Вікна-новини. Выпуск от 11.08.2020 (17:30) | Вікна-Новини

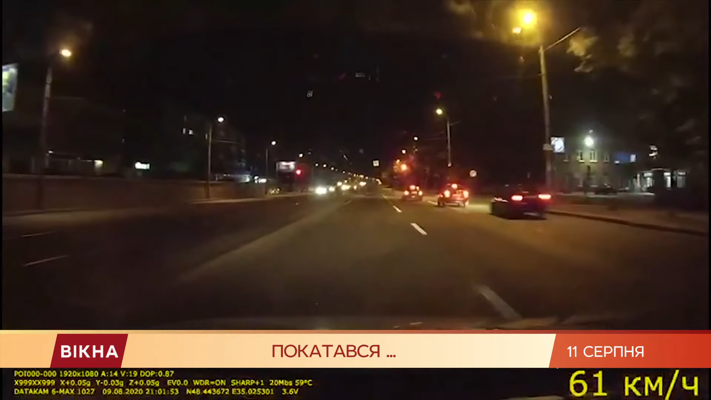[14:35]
З'ясувалося, злодій на чужому автомобіле чкурнув в одним із центральних проспектів міста, проте не впорався із кермуванням і влетів у бордюр.